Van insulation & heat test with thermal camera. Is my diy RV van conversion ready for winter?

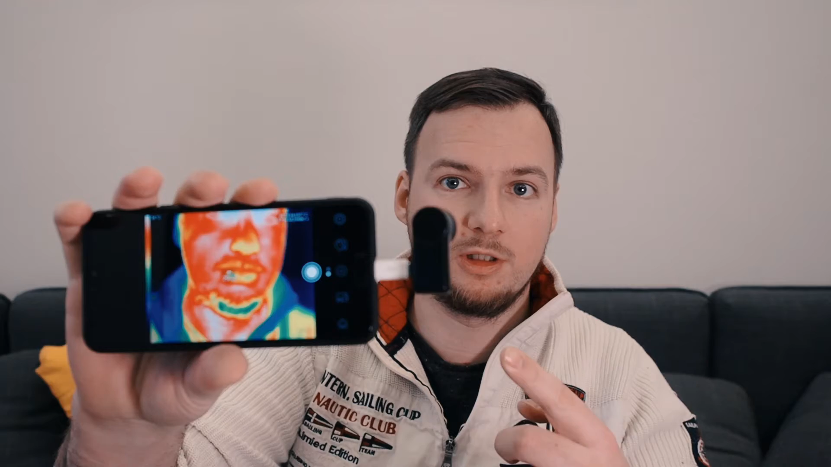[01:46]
I hope I will not break it because this thing cost $800.
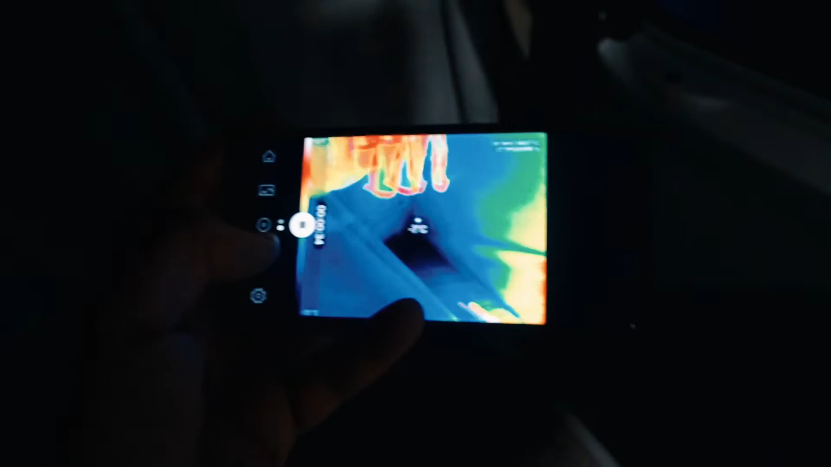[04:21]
And it shows that my heater heating pretty
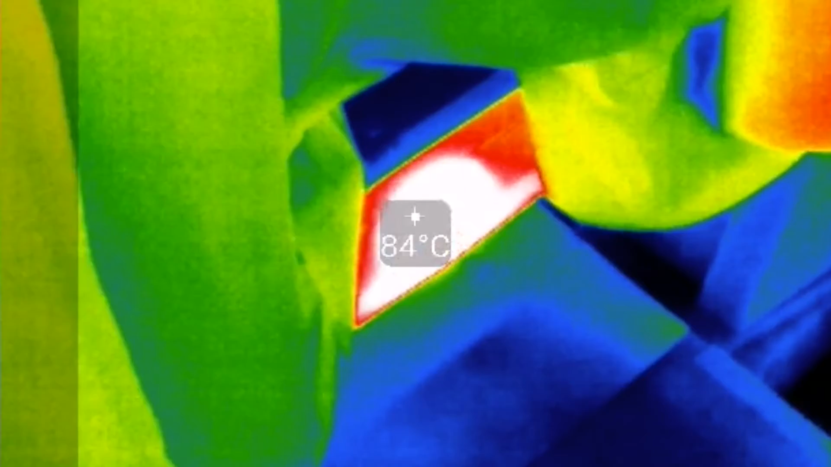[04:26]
On screen: spot 84°C
well with about 100-120 degrees Celsius and
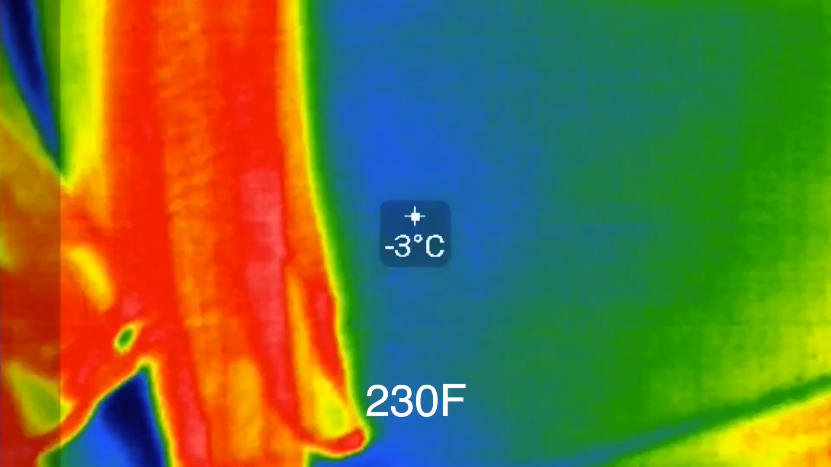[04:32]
On screen: spot -3°C
it already heats my kitchen area to the 10-11 degrees. And my floor
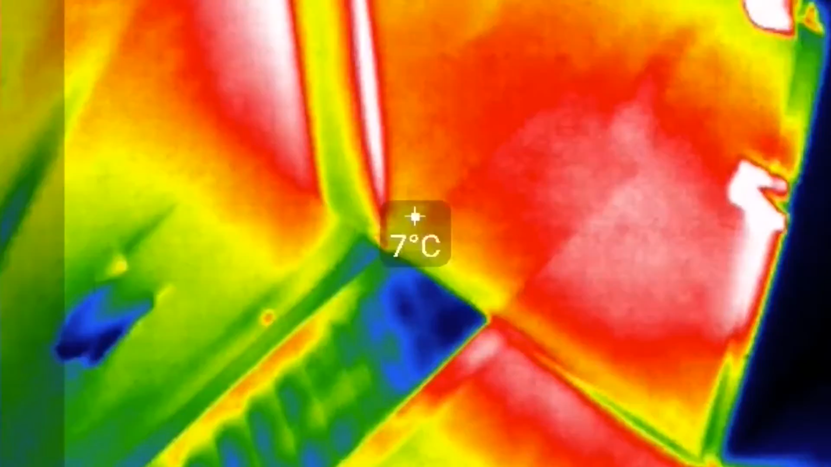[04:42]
On screen: spot 7°C
too and part of the door and the rest of the van is still very cold.
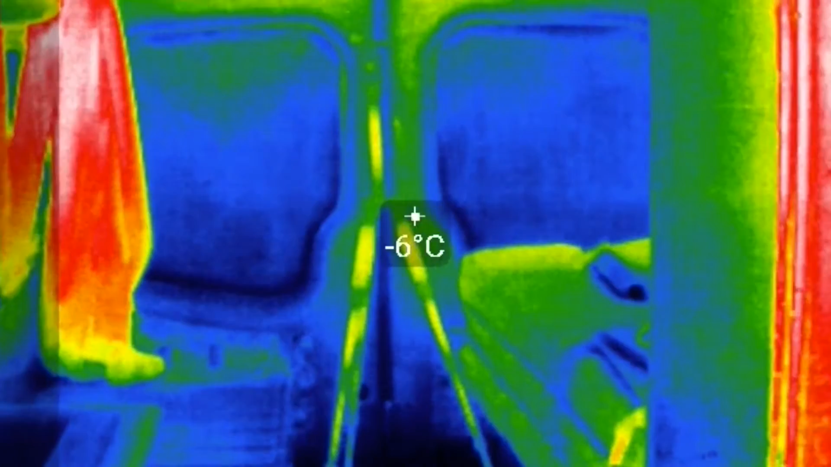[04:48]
On screen: spot -6°C
That shows that it's very nice
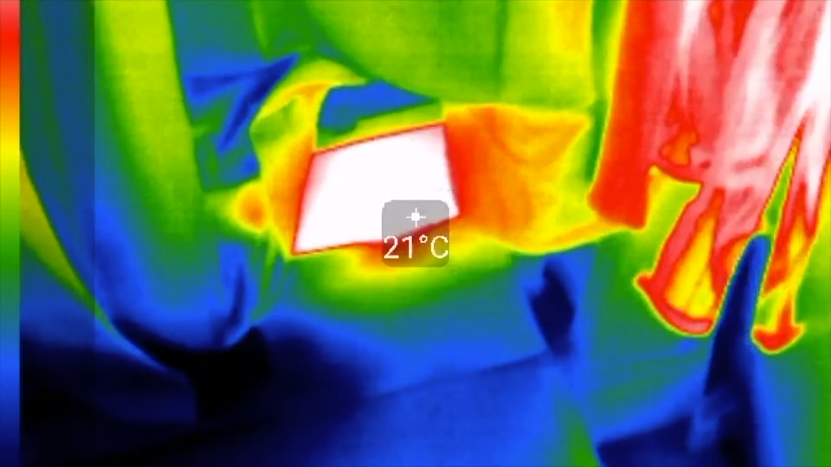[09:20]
On screen: spot 21°C
We can see it's very hot right now and it heats up the kitchen wall to the 30 degrees.
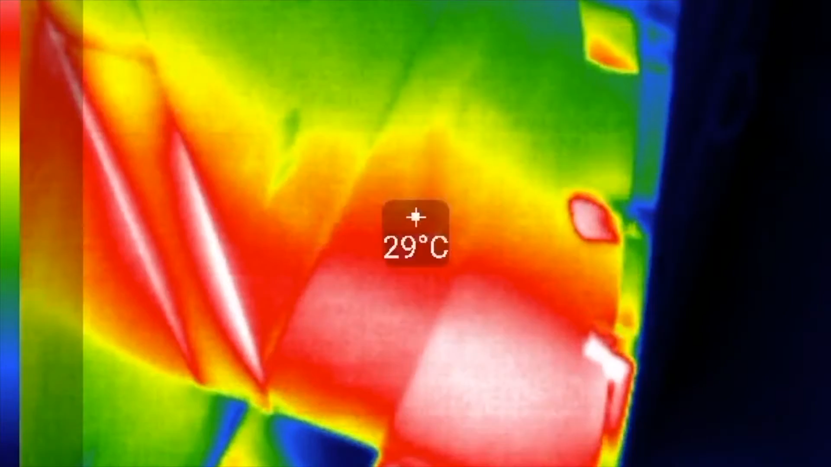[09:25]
On screen: spot 29°C
The other parts of the van is not that hot right now.
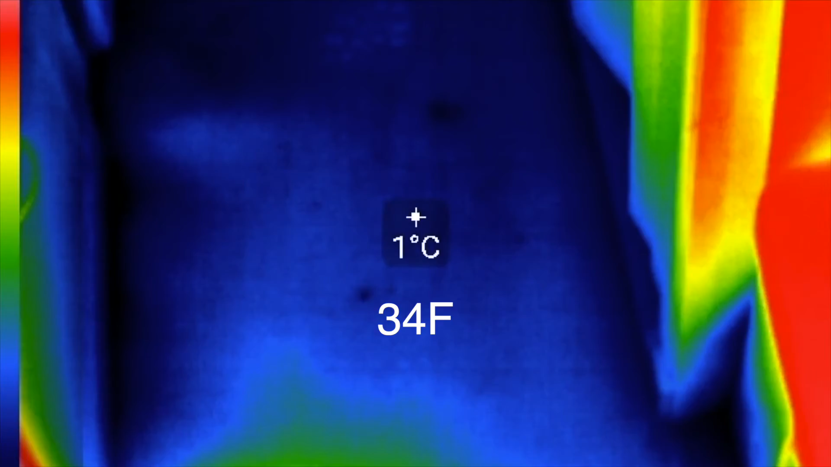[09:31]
On screen: spot 1°C
And the couch at the right is about 10-15 degrees.
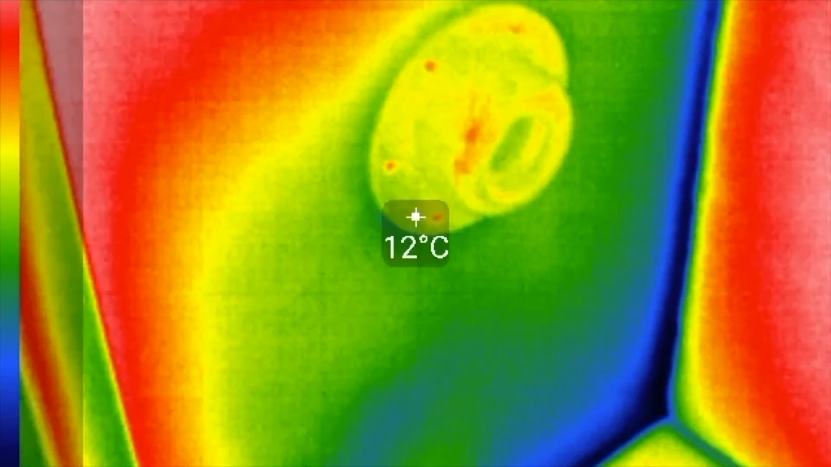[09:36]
On screen: spot 12°C
And the kitchen side is about 5-10 degrees.
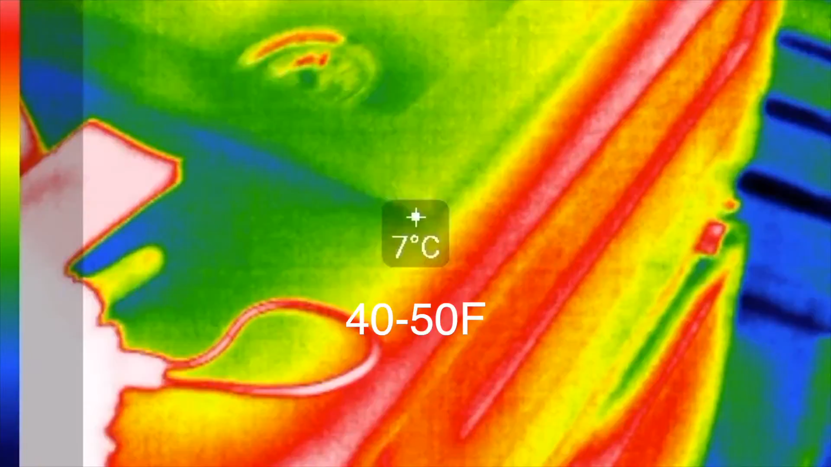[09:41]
On screen: spot 7°C
And while we approaching the back side of the van temperature drops
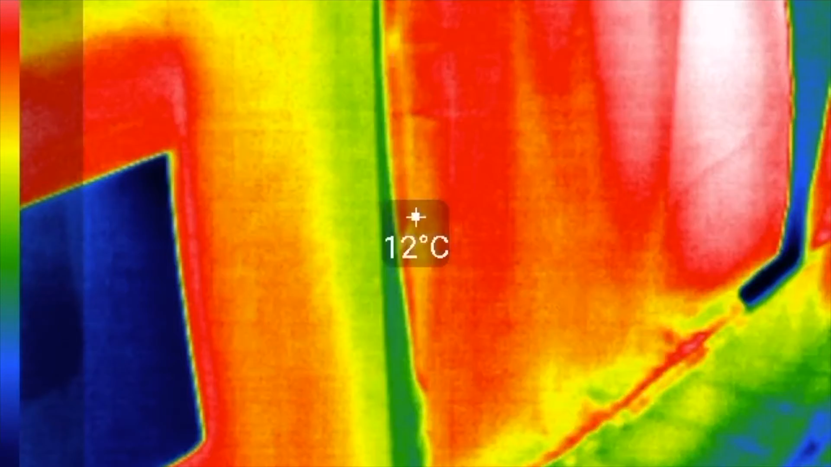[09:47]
On screen: spot 12°C
and here it's only on the cushions and on the
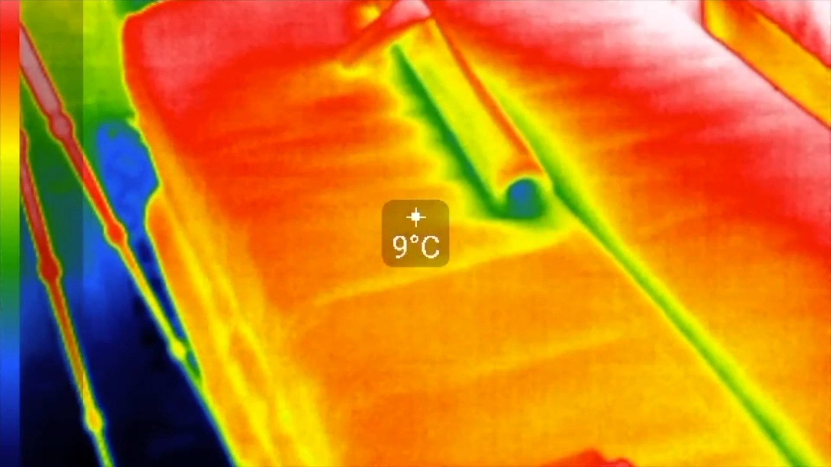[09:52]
On screen: spot 9°C
curtains we can see about 10-15 degrees. But metal is still very cold about 5-10.
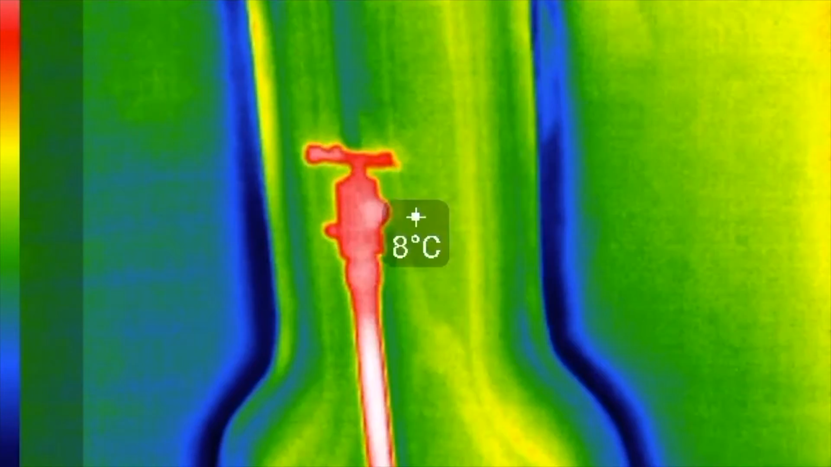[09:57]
On screen: spot 8°C
Let's look at the windows.
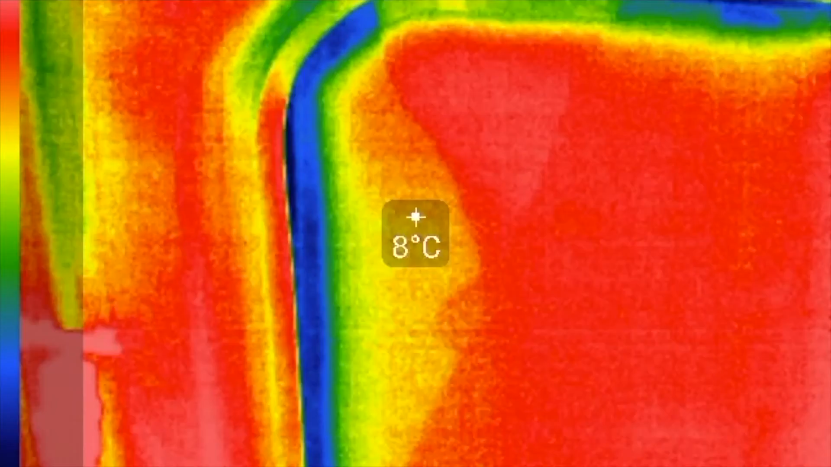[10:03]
On screen: spot 8°C
We can see that double glass windows in the back doors heats up to 7-8 degrees.
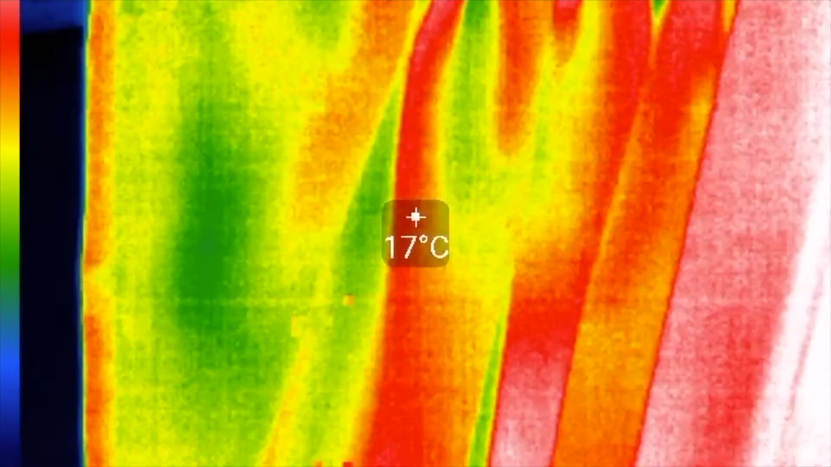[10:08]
On screen: spot 17°C
But the single glass window is only 2 degrees.
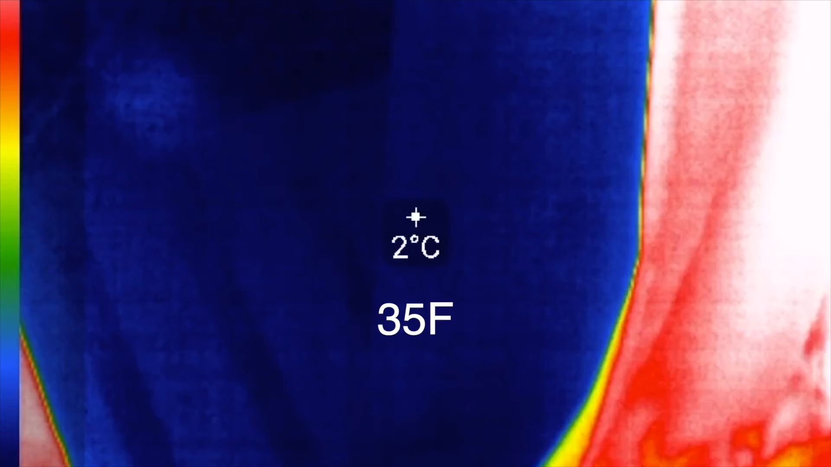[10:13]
On screen: spot 2°C
It's very cold. It's obvious that double glass windows works much better.
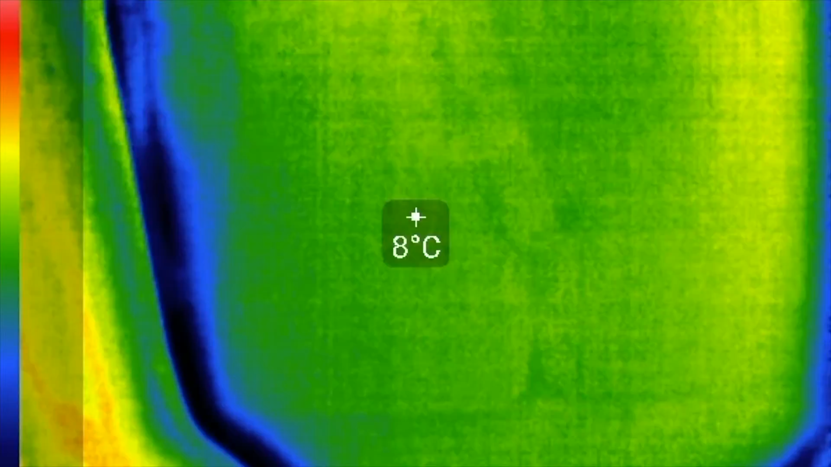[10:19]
On screen: spot 8°C
But let's look at my quick made thermal screen for the window.